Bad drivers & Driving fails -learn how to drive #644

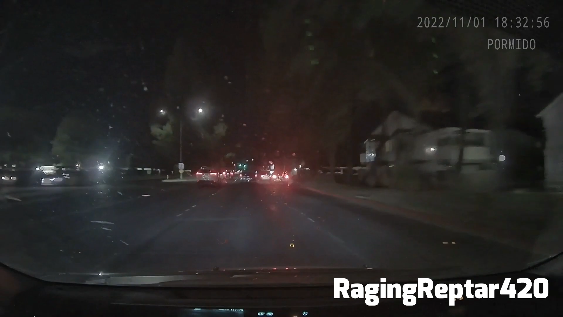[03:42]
Oh my god, they just crashed through that. Oh my god. Oh my god, that poor car. Oh my god. Oh my god, they're driving up. Oh no, they have to.